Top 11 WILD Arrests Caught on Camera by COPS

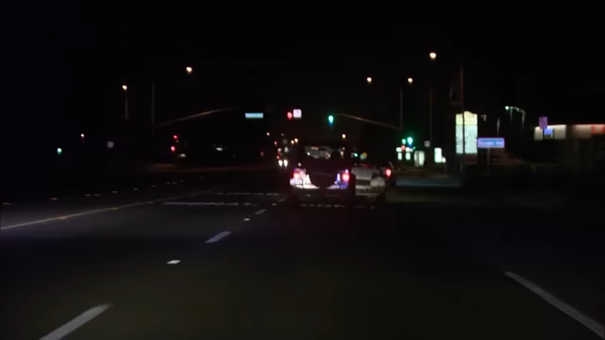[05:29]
Hey, right now, we just got dispatched to a domestic dispute where the husband is ramming his wife's vehicle while driving on Foothill Boulevard.
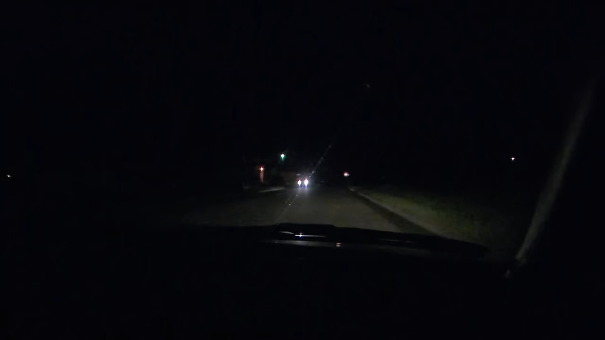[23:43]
She walked across the street. I couldn't tell what she was. Hey, come here. I don't know, what are you doing? You're walking up to cars. That's my uncle.
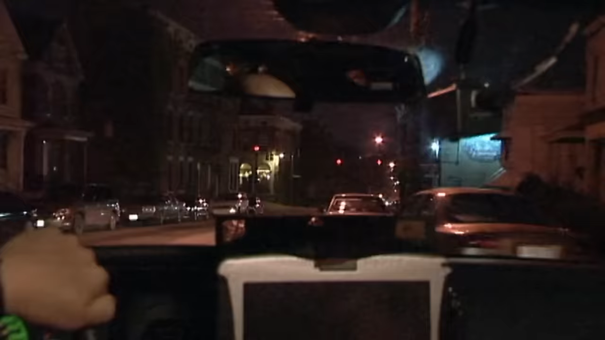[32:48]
He's vandalizing the property. Two male whites right there.
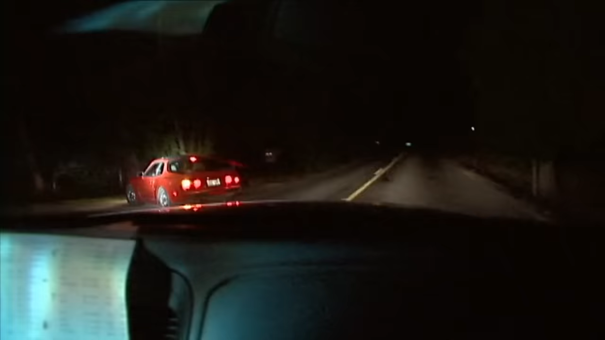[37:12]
398 County. 398. We're off of Webster, pulled over.